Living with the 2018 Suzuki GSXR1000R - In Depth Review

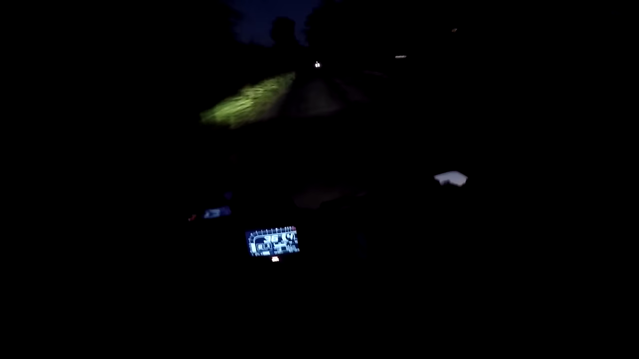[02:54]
It's very good actually, I've got the lights on dip at the moment. Now, these GoPro cameras never ever show night time very good, so you're probably not seeing very much at all. But believe me, the LED lights on here are amazing. On dip they're chucking out a nice wide spread, a good distance ahead.